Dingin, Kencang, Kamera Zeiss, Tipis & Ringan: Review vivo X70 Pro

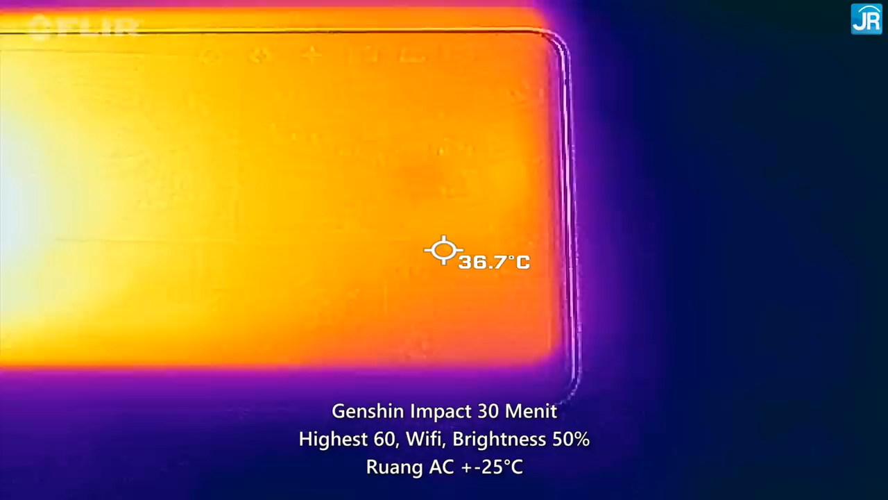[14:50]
On screen: spot 36.7°C
Genshin Impact Setelnya di atas 60 fps Kita jalankan 30 menit Di layar, suhunya hanya 36-42 derajat Celcius Di bodi belakang,
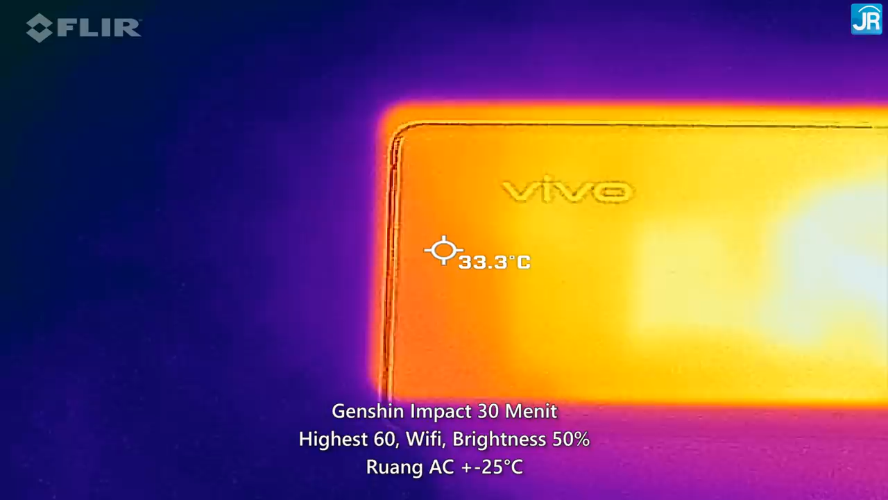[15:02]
On screen: spot 33.3°C
lebih dingin di 33-39 derajat Celcius saja Lalu Genshin Impact
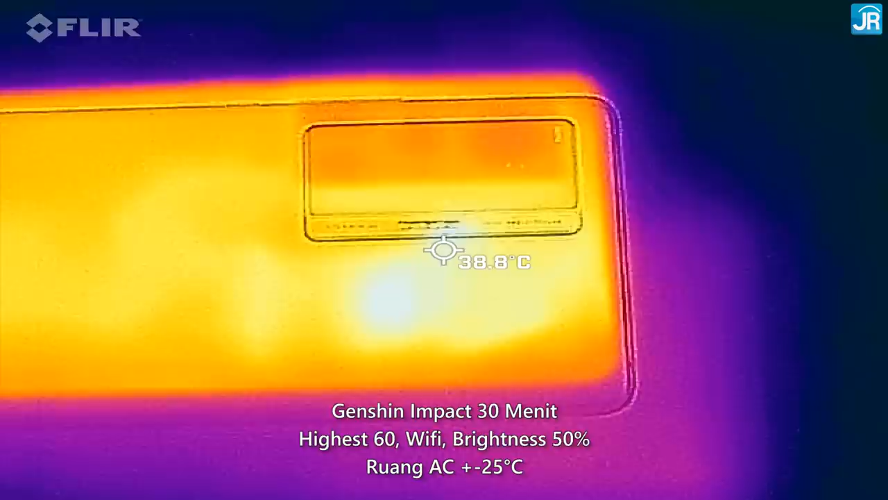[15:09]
On screen: spot 38.8°C
30 menit di lowest 60 fps Itu layar 35-41 derajat Celcius Sementara bodi belakang 34-39 derajat Celcius Jadi ini gila adem banget